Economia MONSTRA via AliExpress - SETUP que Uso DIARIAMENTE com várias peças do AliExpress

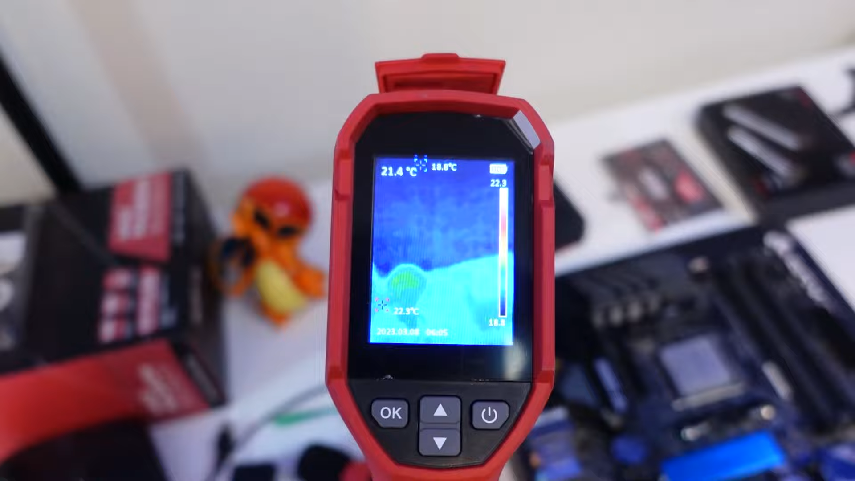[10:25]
E tá aqui, ó. O termômetro infravermelho.
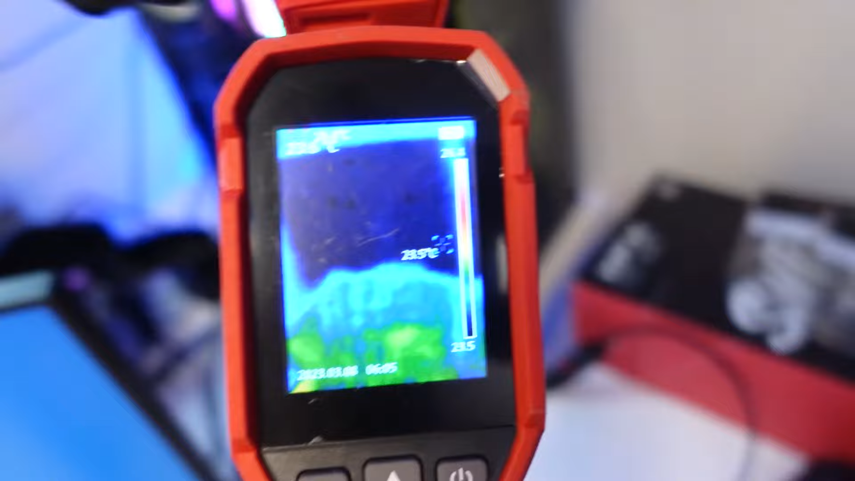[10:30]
O pessoal já viu muito, né? Quando tá azul assim é porque a cor tá... Que a temperatura tá baixa, tá tranquila.
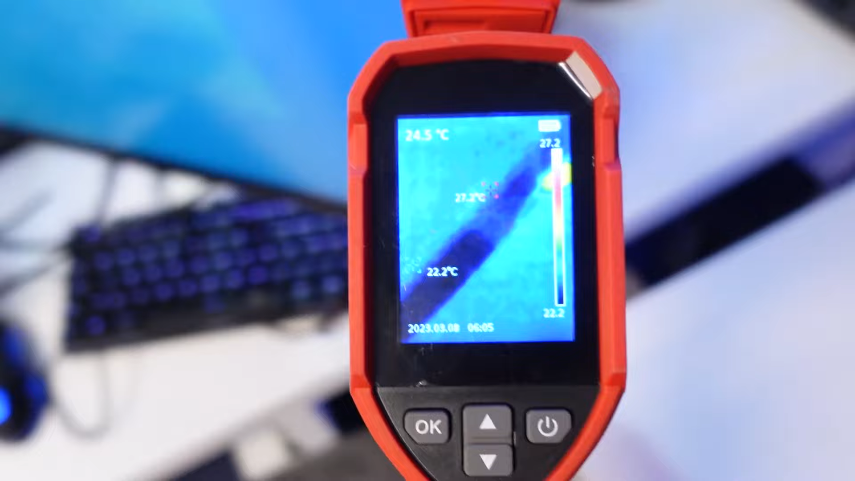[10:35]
On screen: spot 24.5°C, max 27.2°C, min 22.2°C
E aí, quando tá vermelho, né? É que a temperatura tá mais alta.
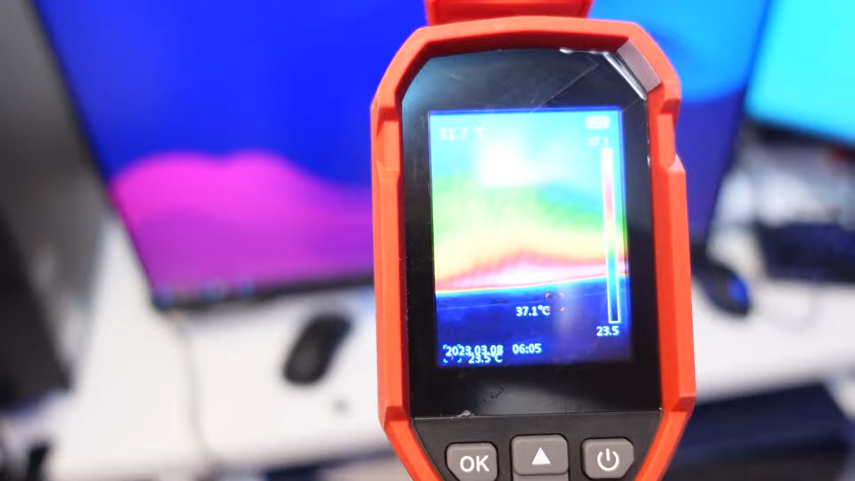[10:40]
On screen: max 37.1°C, scale bottom 23.5°C
Então, veja aqui, ó. Esse aqui é o monitor. E a temperatura do monitor ali mais alta é na parte de baixo desse monitor.
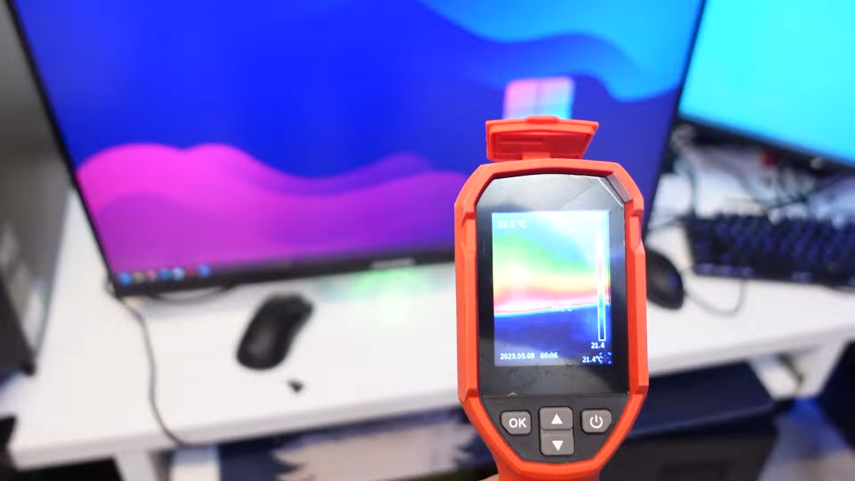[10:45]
Tá vendo? Então, se eu colocar a mão lá, eu vou sentir a parte ali que tá mais quente.